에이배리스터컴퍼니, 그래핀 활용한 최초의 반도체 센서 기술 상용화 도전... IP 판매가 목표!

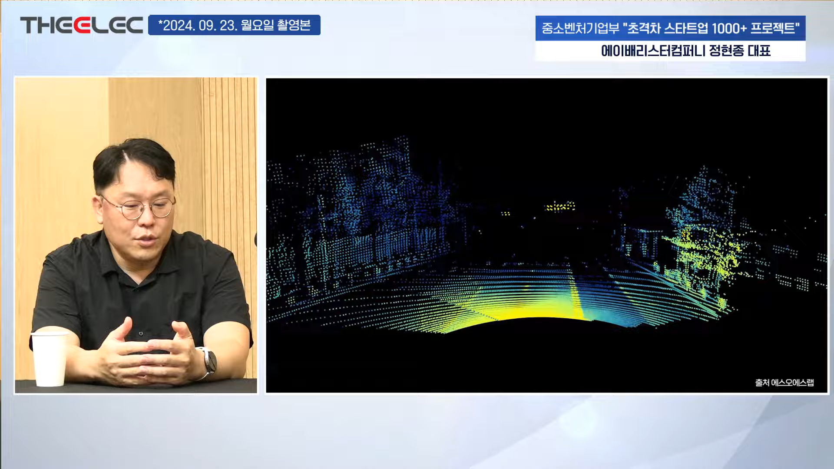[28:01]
이제 그런 이유로 900나노는 1550나노보다 100만 분의 1 낮은 레이저 파워를 써야 되는 거예요.
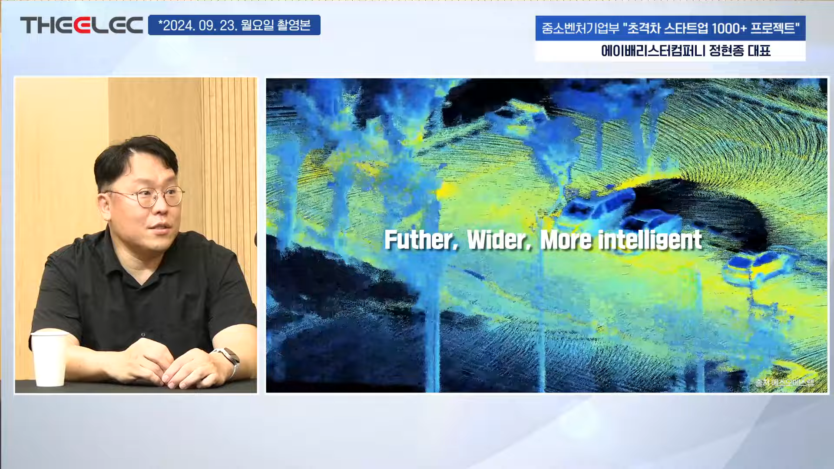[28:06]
네. 이건 규제사항입니다. 아, 예. 기술의 개발의 한계가 아니고 규제의 네.
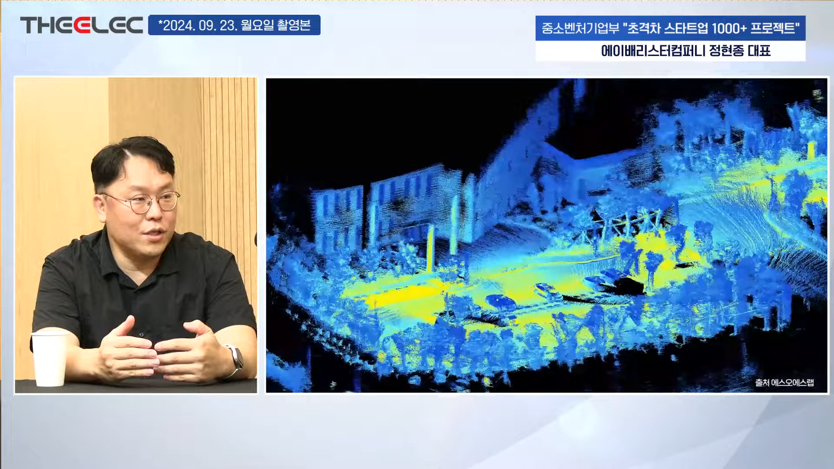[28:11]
입장에서 보면 훨씬 더 낮은 레이저를 쓸 수밖에 없어요. 근데 1550나노는 상대적으로 100만 배 더 높은 파워의 레이저를 쓸 수가 있죠.